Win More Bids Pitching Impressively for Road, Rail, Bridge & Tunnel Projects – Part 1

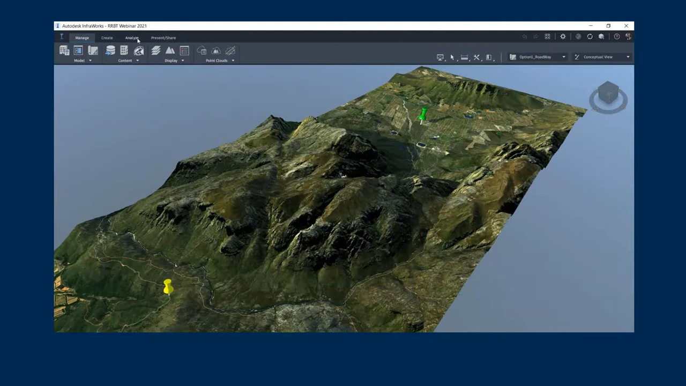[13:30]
we are going to go to the optimization tool. Now, this is a really, really awesome tool from a design perspective.
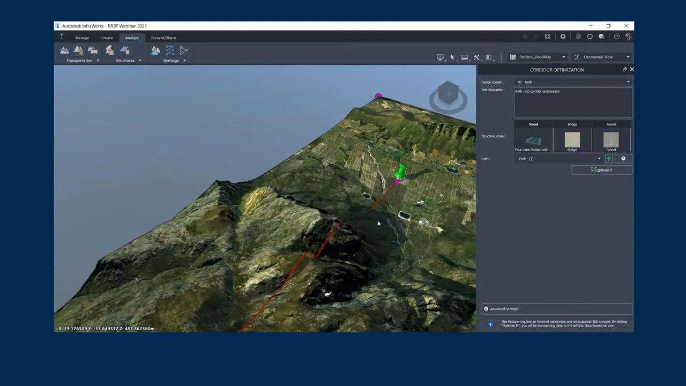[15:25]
meaning that I could give it a more structure or more control type of output, depending on what I feel it should be constraining to, okay?
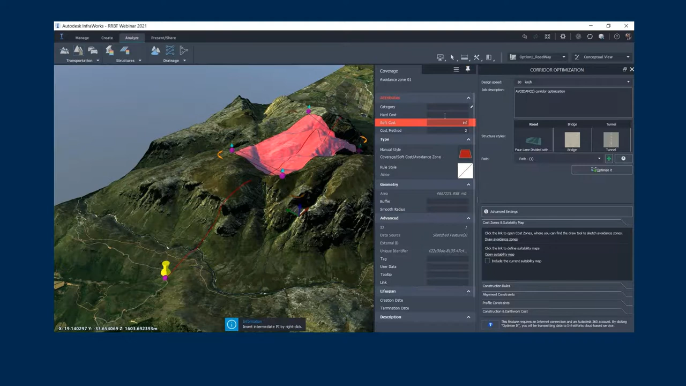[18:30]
There's a lot you can do here, as you can see, and just to think that it's a conceptual design tool is quite mind-blowing. Of course, you can edit the groups if needed, if it's not exactly where you want, but I'm going to leave it as is, and I'm going to hit optimize. Now, I want you to pay attention here that I am doing it on the same model that has already optimized for the first one.
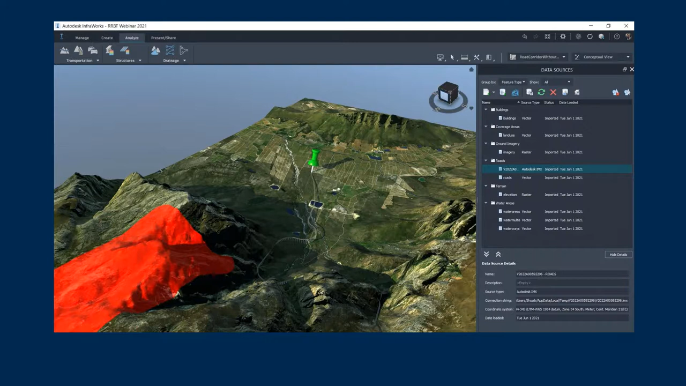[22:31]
So this is how it has automatically created the road for us based on the parameters and also considering the terrain.